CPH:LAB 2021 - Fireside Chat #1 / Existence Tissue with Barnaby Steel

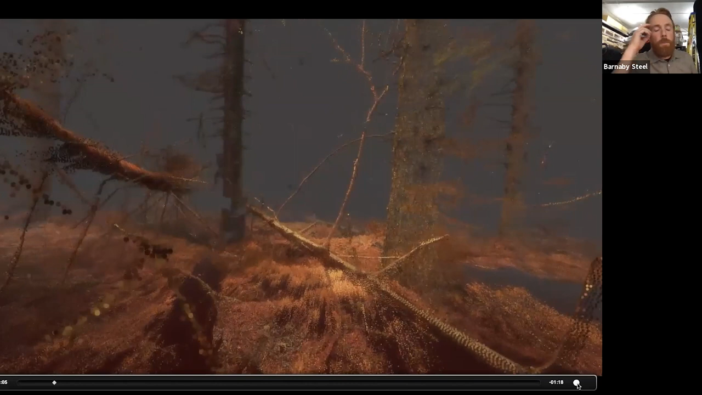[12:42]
This project was basically looking at a, um, sort of a volume, a 20 meter volume in a forest that we lied our scanned,
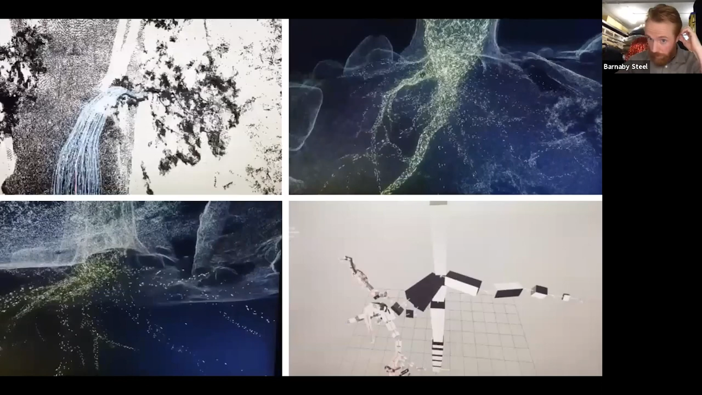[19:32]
the glucose flowing, um, down from photosynthesis down through the root structures.